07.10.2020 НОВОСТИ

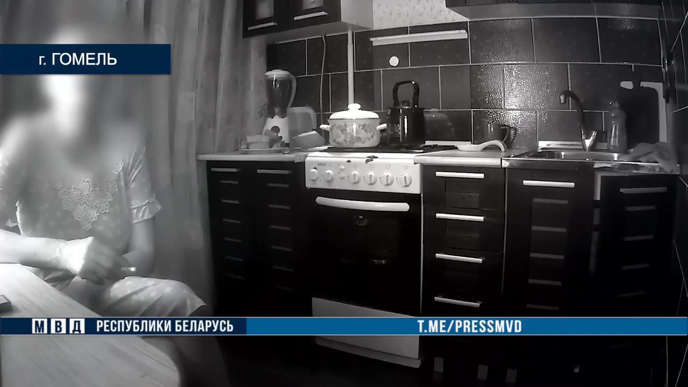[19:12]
Когда заявительница открыла дверь участковому, муж, с которым она поссорилась из-за плохо покрашенной двери, уже спал. Инспектор начал оформлять документы, но хозяйке что-то не понравилось и она схватилась за нож.